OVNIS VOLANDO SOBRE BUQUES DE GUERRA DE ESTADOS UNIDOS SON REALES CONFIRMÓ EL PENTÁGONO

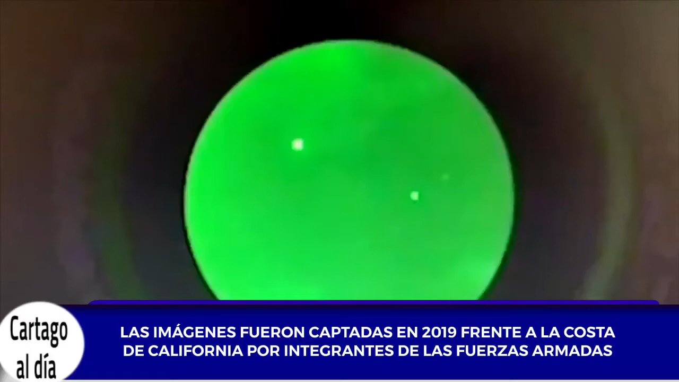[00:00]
Las imágenes que muestran objetos voladores no identificados volando sobre cuatro buques de guerra de la Marina frente a la costa de California en 2019 son reales, según lo confirmó el Pentágono.